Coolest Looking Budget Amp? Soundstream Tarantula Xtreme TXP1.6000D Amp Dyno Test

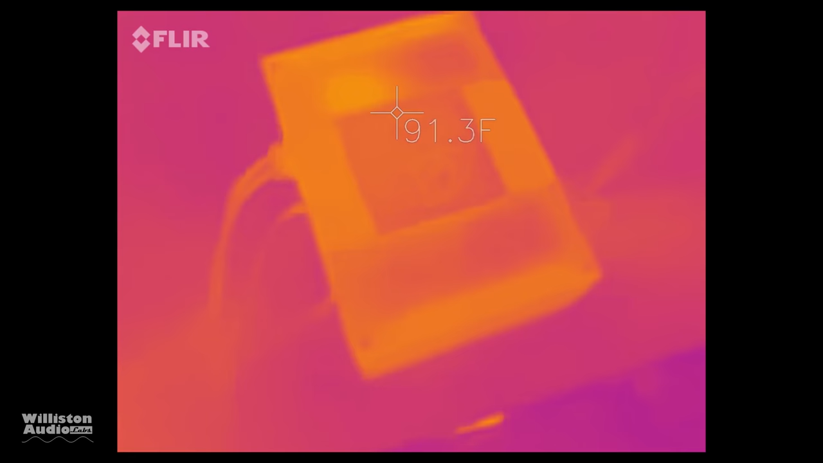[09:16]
On screen: spot 91.3°F
It did well. Now we had the FLIR thermal camera hooked up here and yeah,
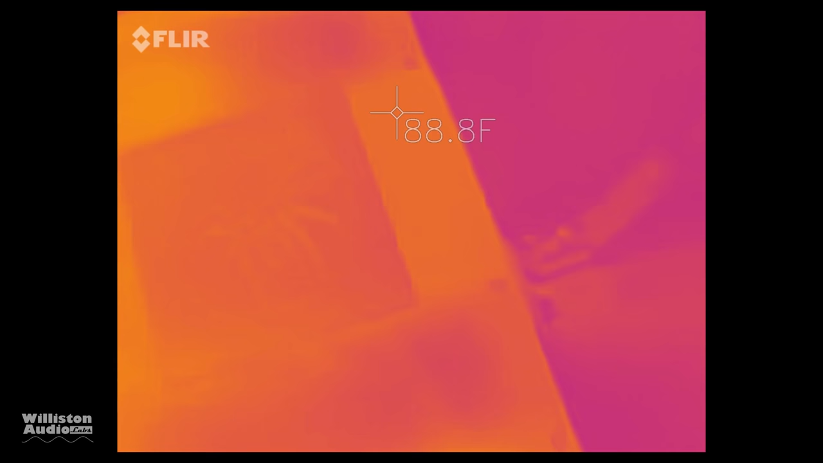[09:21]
On screen: spot 88.8°F
the amp with this whole huge aluminum heat sink, it just did not get that hot.
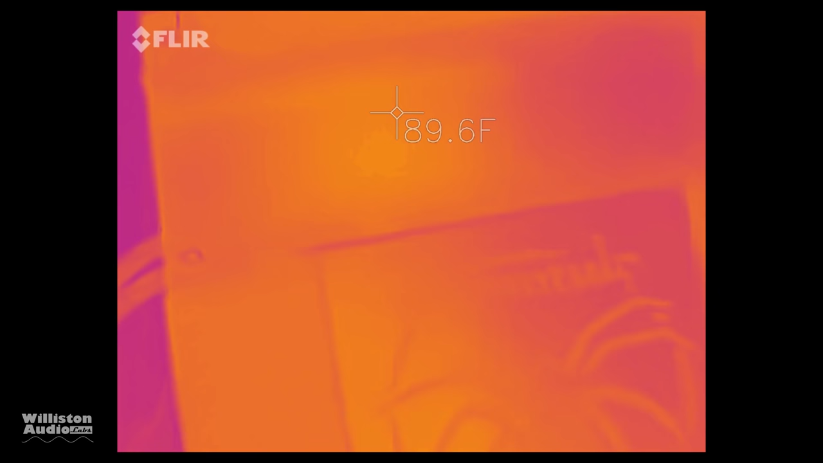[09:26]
On screen: spot 89.6°F
So you can see the warmest part there is some of the speaker output transistors and they got a little warm but still not very bad at all.